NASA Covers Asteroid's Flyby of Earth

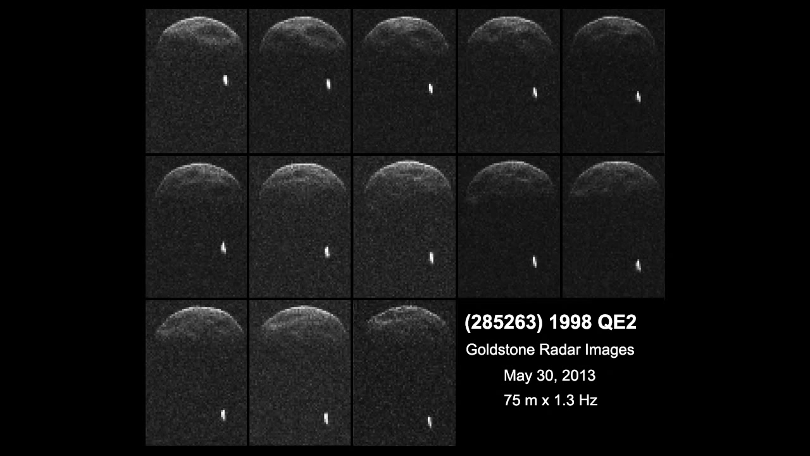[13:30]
It's rotating as this time sequence is progressing. And at the same time, what you're seeing is that the satellite is moving more toward the back. So it's moving away from the asteroid. Now, where this is really evident is when you put it into a movie form, and we can show folks that right now.